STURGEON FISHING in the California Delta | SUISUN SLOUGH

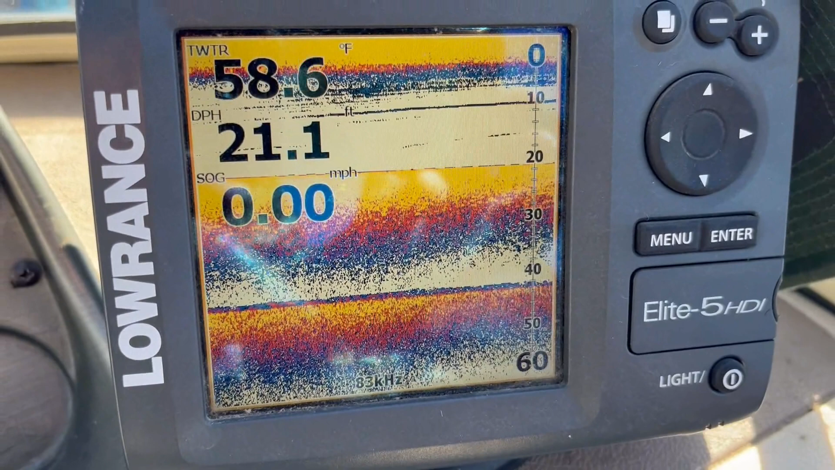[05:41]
On screen: depth 21.1 ft, water 58.6°F, speed 0.00 mph
Temperature is now 58 degrees and we are at 21 feet deep.